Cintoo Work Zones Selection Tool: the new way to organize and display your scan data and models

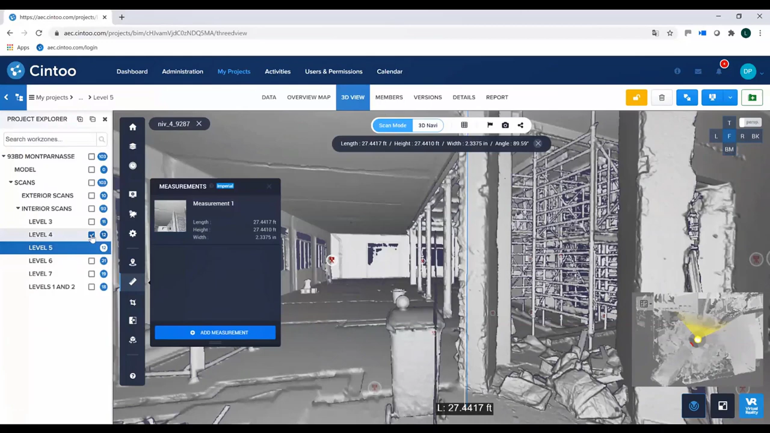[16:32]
I will automatically toggle level 4 since level 4 was used for this measurement as well. Of course, if your colleague has no access to level 4,
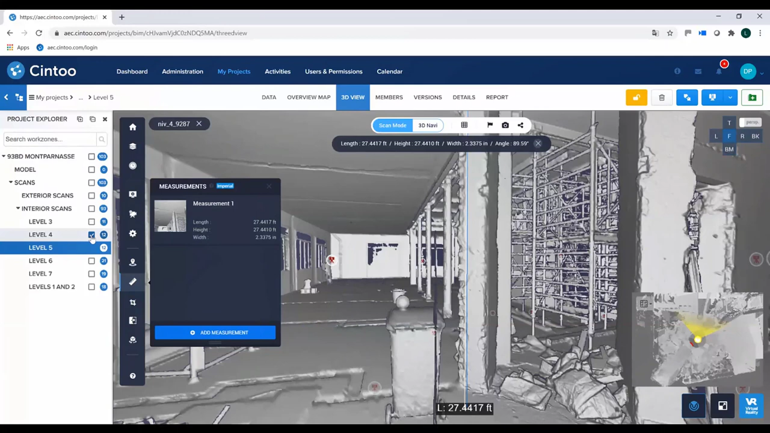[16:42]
he or she will be able to see the measurement, but the level 4 will not be displayed. So now let's move to another project.
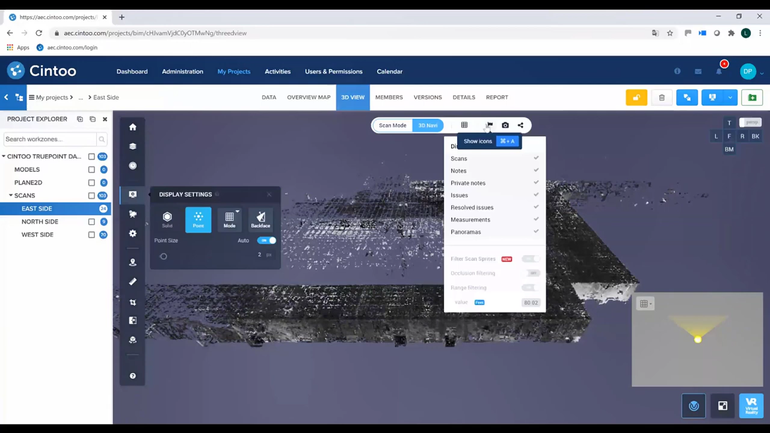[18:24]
Let me switch to surface mode and activate the backface scaling so that we can see
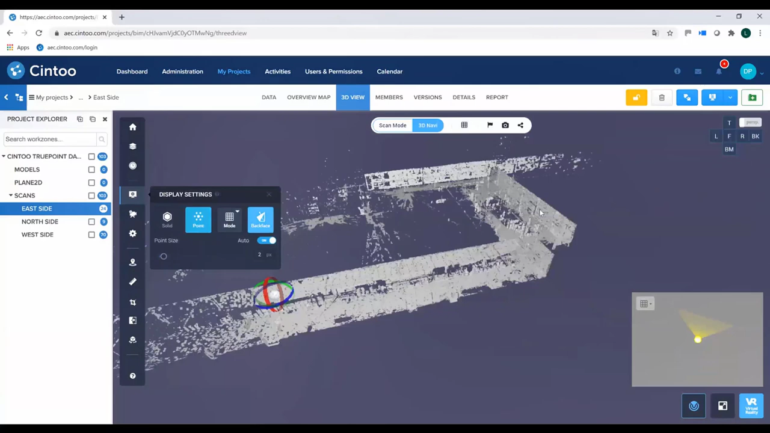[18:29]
the inside of this data set.
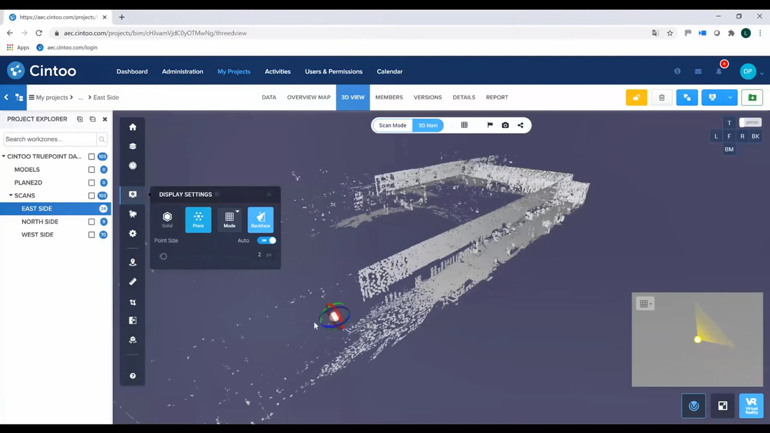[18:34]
Now let me add, for example, the 2D drawing as well. See?
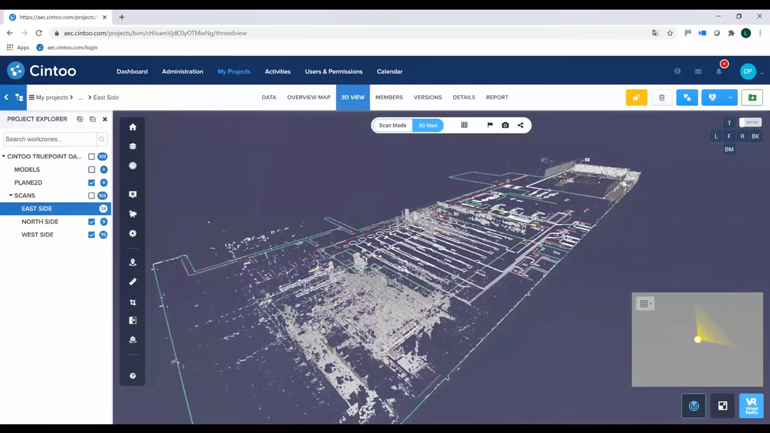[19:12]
Let me remove the BIM model now first for the moment. So let me do a quick scan on BIM comparison.
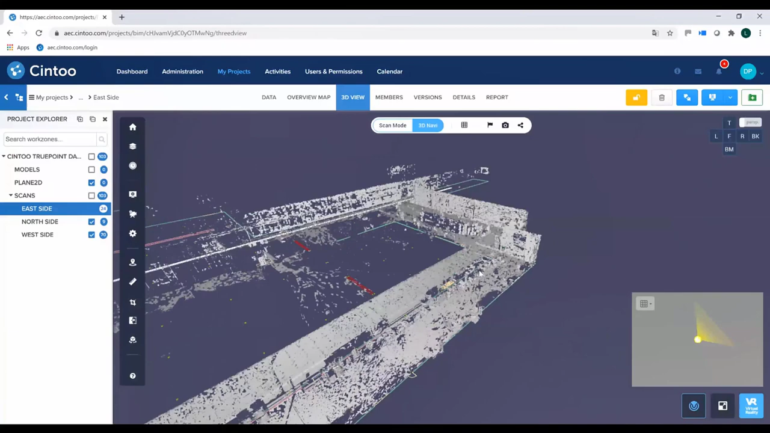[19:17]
So I'm selecting a scan in this area.
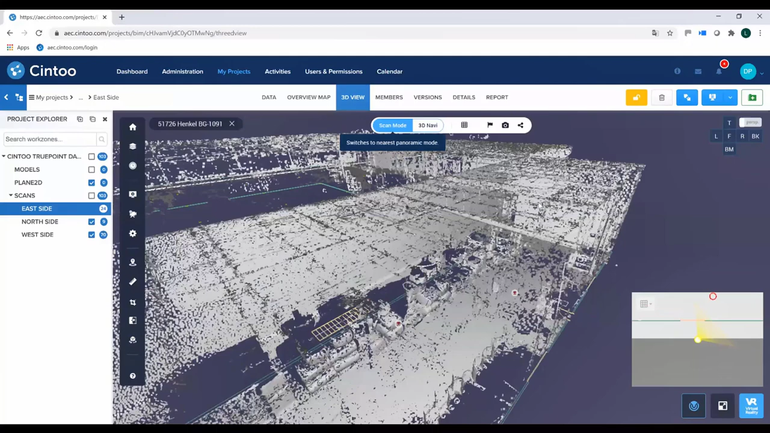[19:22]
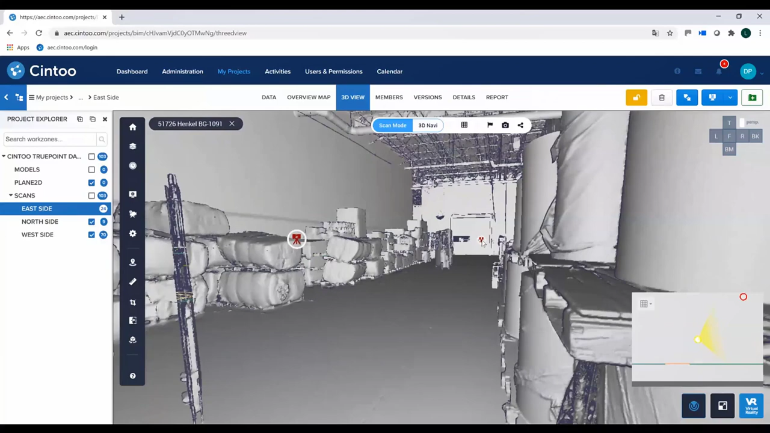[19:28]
Let me switch to this viewpoint, or not even to this viewpoint, okay?
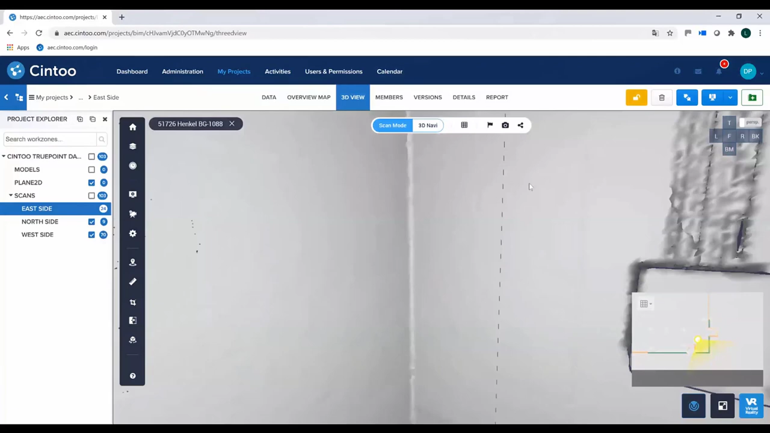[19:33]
So what we have here is a scan data, and we also have the 2D drawing. And by the way, I don't know if you noticed that, but in our navigation map,
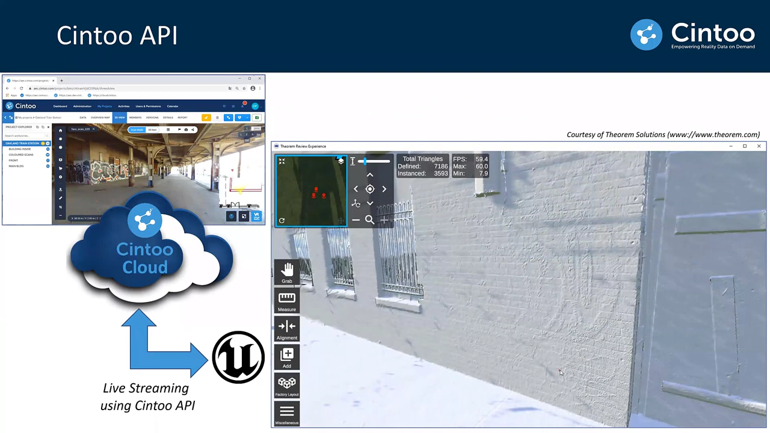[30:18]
a mesh-based scan data in your game engine,
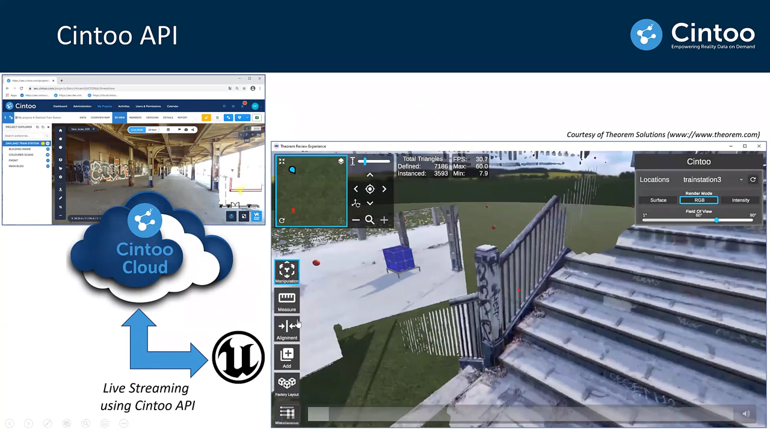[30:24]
and be able to enrich this mesh-based scan data with your own 3D data, your own 3D animations, simulation.
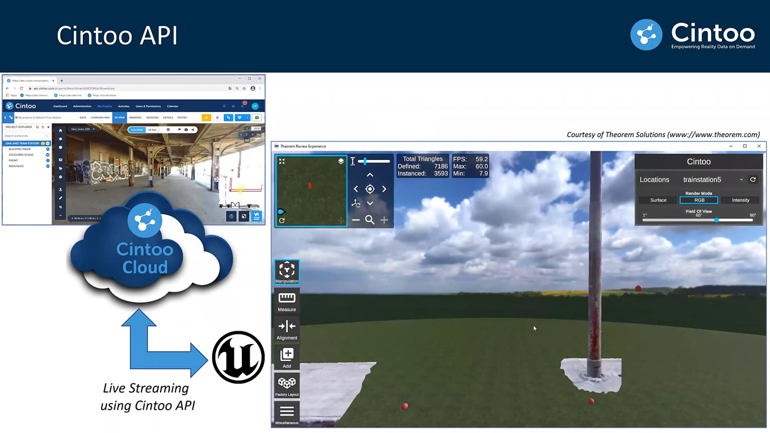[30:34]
Like, for example, our friends at CRM Solutions, they are using their platform, Unity-based platform now,
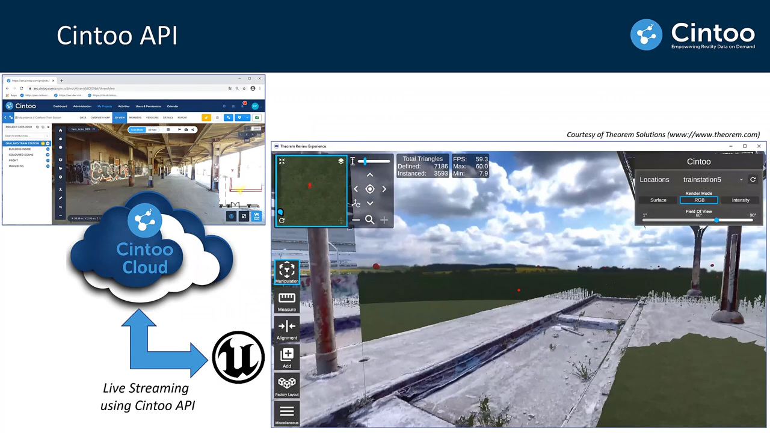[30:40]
to add, models, avatars to your scan.
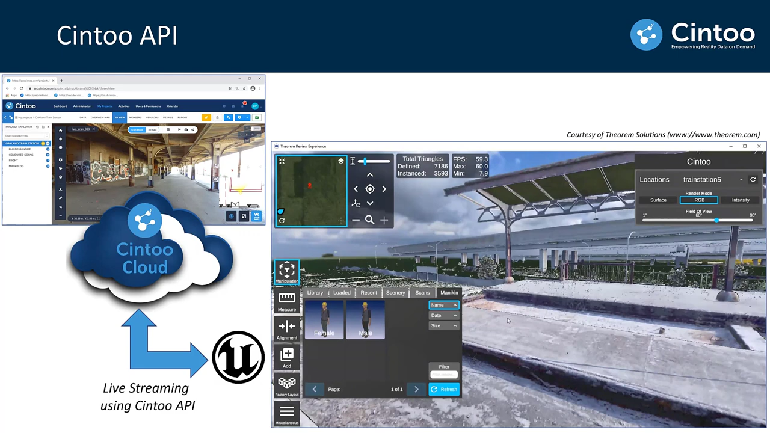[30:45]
So this is done live by streaming the mesh from Cintoo Cloud.
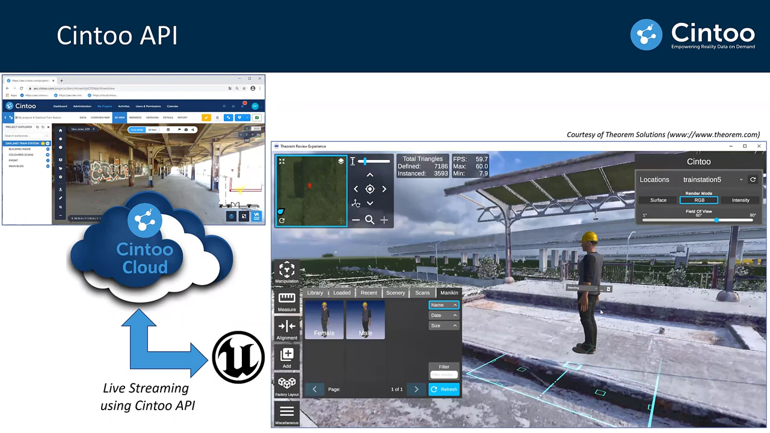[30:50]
So there is no need to prepare or to turn your mesh, your scans into a high resolution mesh.
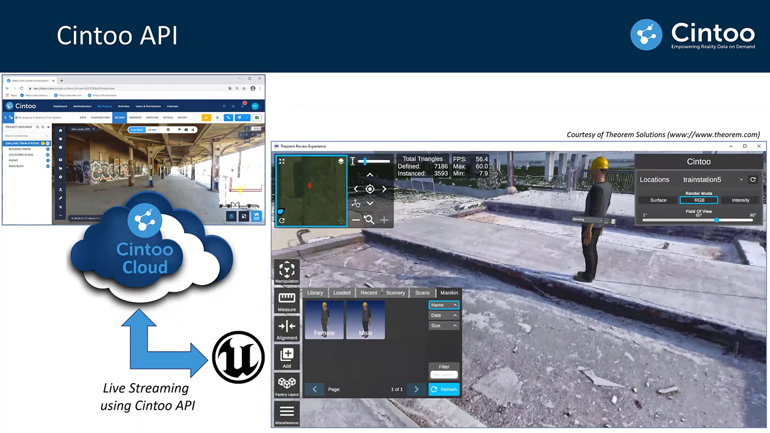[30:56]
This is already done. So you don't, it's working with a single click of a button.